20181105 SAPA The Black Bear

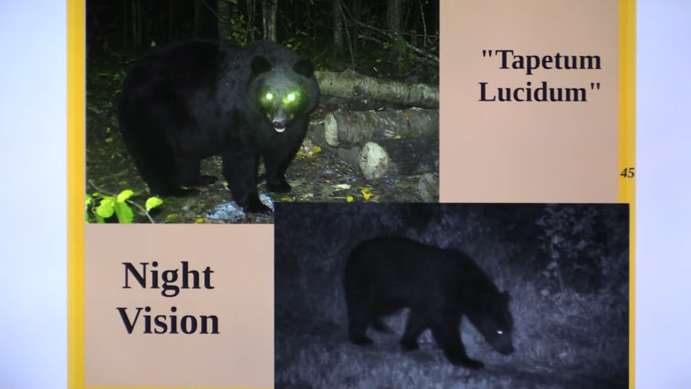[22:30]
So it travels back and forth twice, intensifying the amount of light that actually gets back to the nerve endings. And so they have very good night vision. But when light is shone into their eyes, it lights up like a dog's or other animals that we know.